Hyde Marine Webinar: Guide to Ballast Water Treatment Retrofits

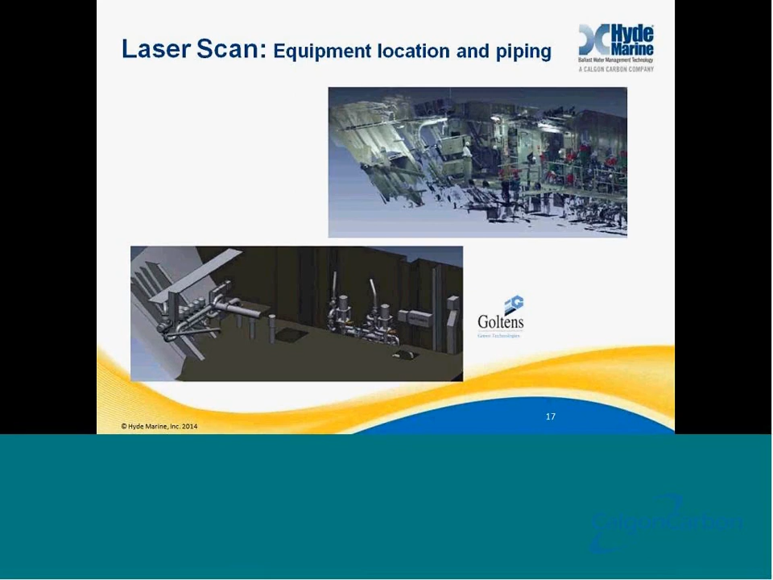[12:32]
And you'll see in the upper right-hand corner there's a 3D model of the ship, which was used to generate a 3D model and eventually 3D isometric drawings in the lower left-hand corner, rather, of where the system is going to be installed.